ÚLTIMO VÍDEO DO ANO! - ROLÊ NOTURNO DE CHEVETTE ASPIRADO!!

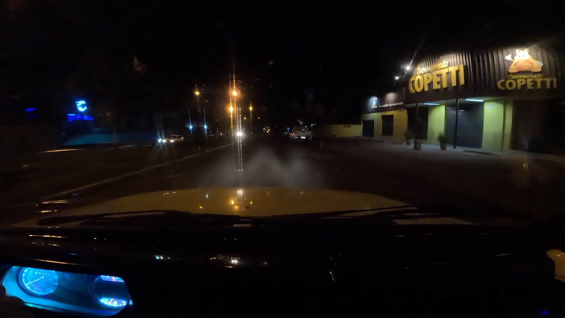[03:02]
Fiscalização de trânsito aí, um dar um rolezinho de boa e tal. Senão eles vão ouvir o difusor do Cheva e já viu, né, mano? Já era. Tem que ter olho bom, mano, pra ver o carro ali, mano. Quase que eu não vi, velho. Vamos dar prosseguimento no rolê aqui, então. Não sei nem onde que eu vou e hoje, mano, pra ser bem sincero pra vocês. Tô só andando pela cidade, tá ligado? Matar a saudade um pouco do carro, né, mano?